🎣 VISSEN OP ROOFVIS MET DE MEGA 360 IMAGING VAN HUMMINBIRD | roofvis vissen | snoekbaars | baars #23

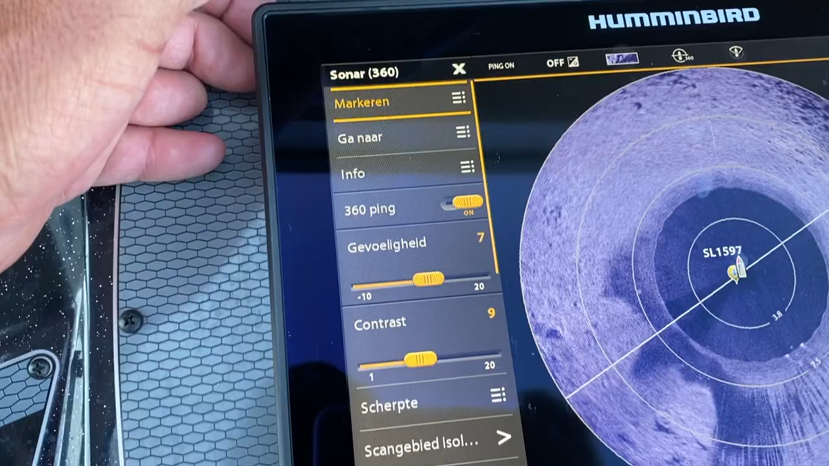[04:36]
knop en je krijgt aan de linkerzijde een aantal settings.
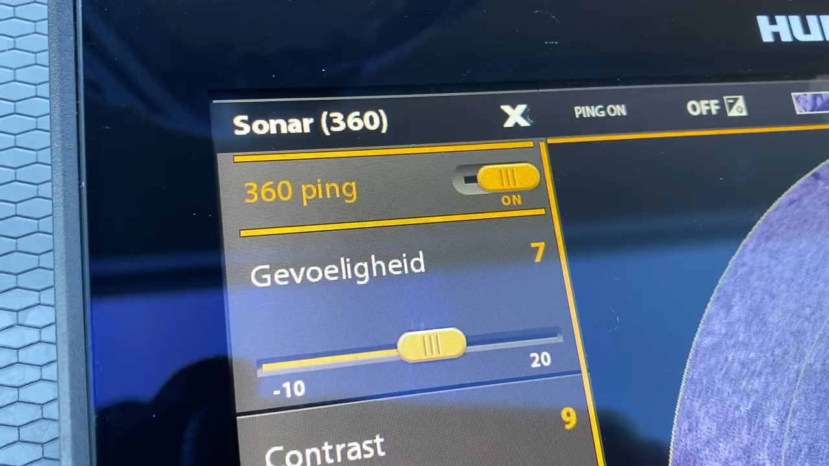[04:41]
Gevoeligheid, contrast, scherpte en de 360 snelheid.
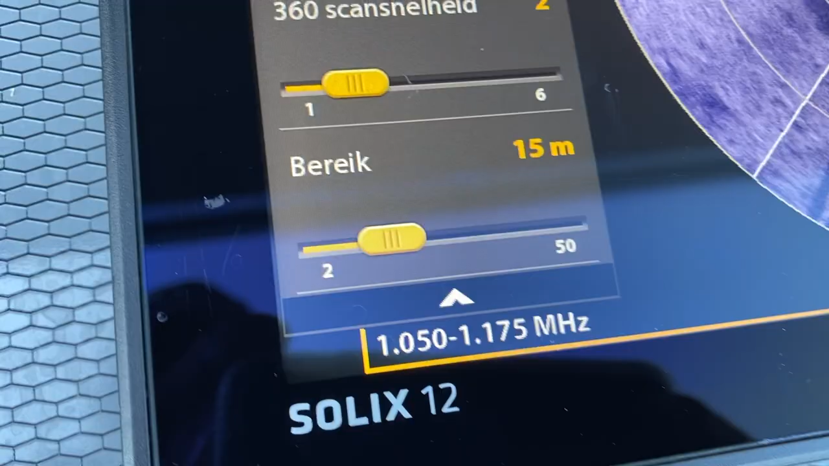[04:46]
Nou, ik begin van onder naar boven. De 360 snelheid. De uitgangspositie voor de snelheid is eigenlijk op standje 2.
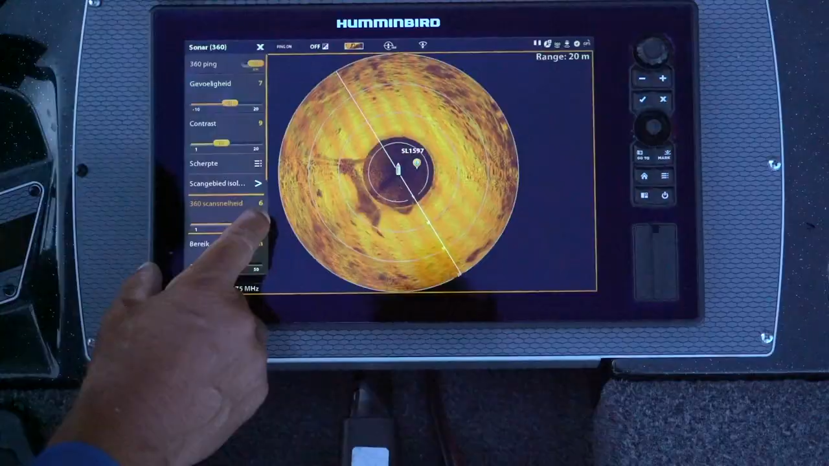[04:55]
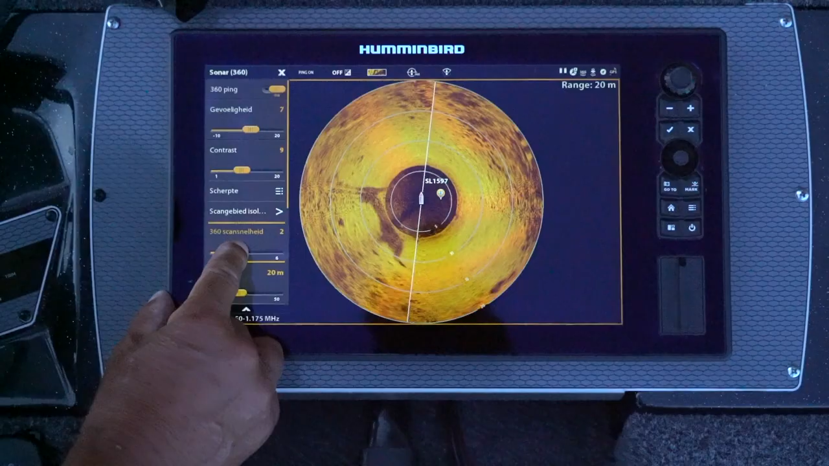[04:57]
Als je standje 2 hebt, dan gaat hij scannen en dan scant hij eigenlijk de omgeving. Wat scant hij dan?
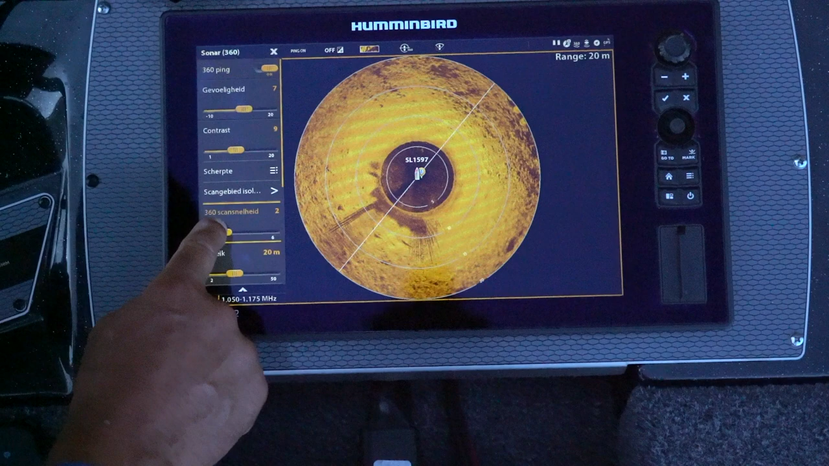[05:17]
Nou, dan wordt hij ook niet meer heel zuiver. Hè. Dan die mega, dat komt een beetje dan in gedrang.
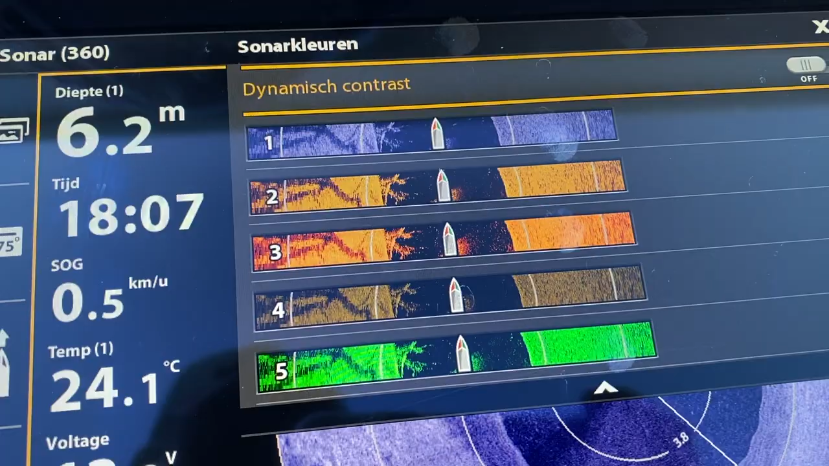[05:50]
On screen: depth 6.2 m, water 24.1°C
Nou, je kan je eigen kleur.
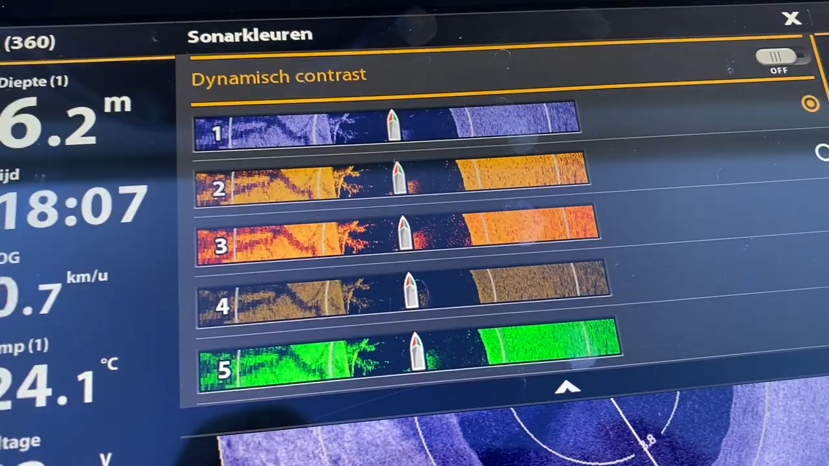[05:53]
Hè, een standaard kleur is altijd het goudgele. Ik mag zelf graag de wat blauw-grijzige tint,
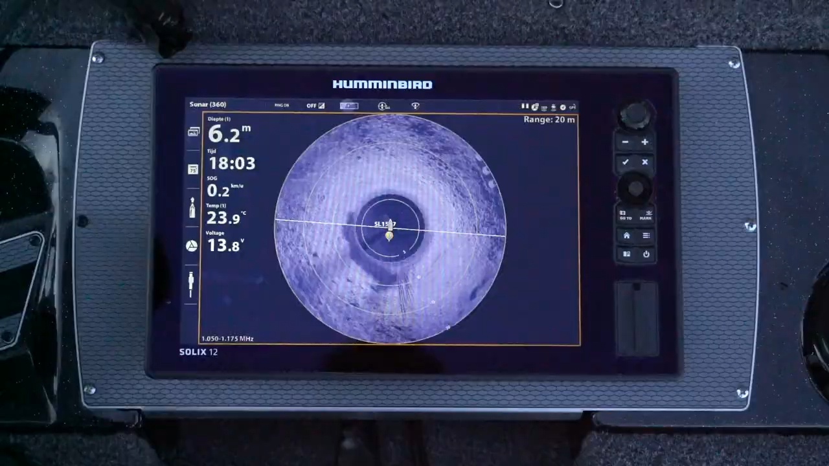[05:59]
On screen: depth 6.2 m, water 23.9°C
maar dat is helemaal aan jezelf. Nou, die kan je dus indrukken, je kiest je kleur en dan ga je spelen met de contrast en de gevoeligheid.
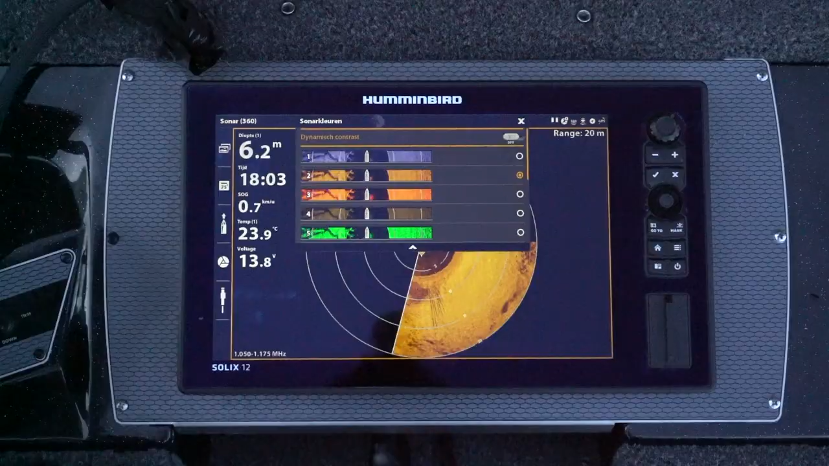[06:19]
On screen: depth 6.2 m, water 23.9°C
Je moet kijken, want het kan van kleur tot kleur ook verschillen met de gevoeligheid en de contrast.
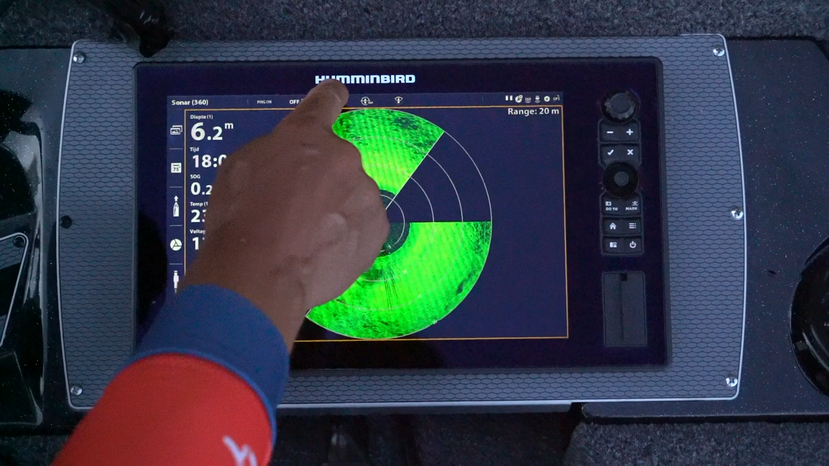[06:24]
On screen: depth 6.2 m
Dat is op het water proberen, ga richting een wierbedje en stel het zo in.
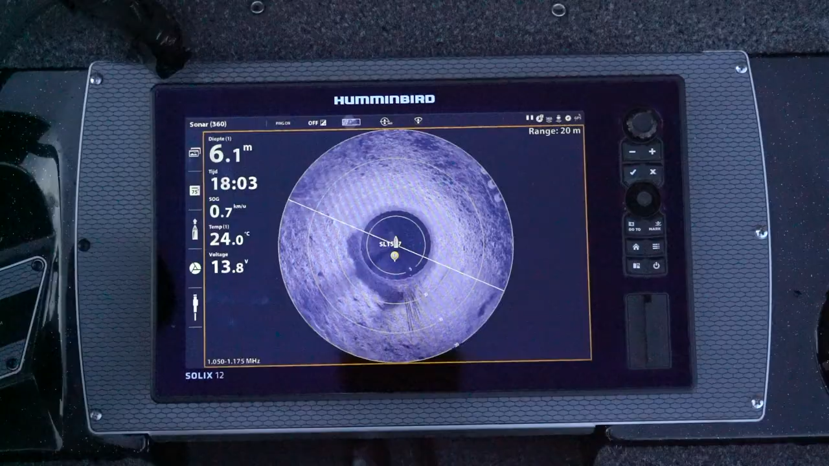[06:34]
On screen: depth 6.1 m, water 24.0°C, speed 0.7 km/h
Je kan dan instellen een taartpunt. Dan scant hij alleen van links naar rechts in de vorm van een taartpunt.
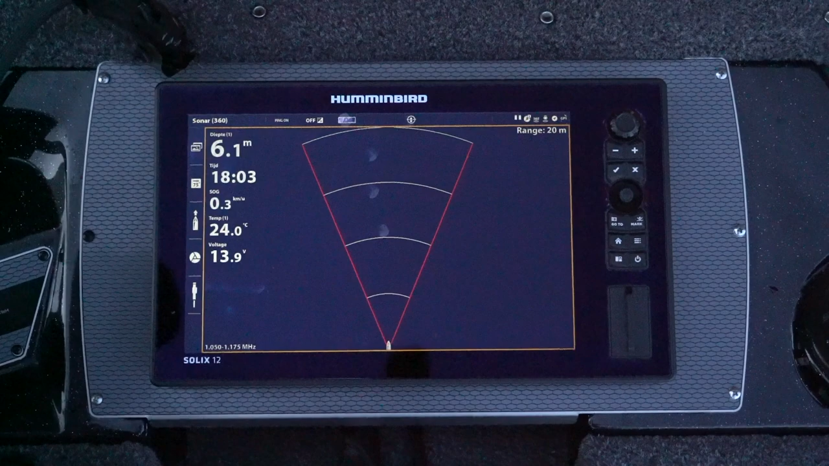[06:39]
On screen: depth 6.1 m, water 24.0°C
Maar je kan ook het icoontje indrukken en dan kan je dus kiezen voor links, rechts, achter.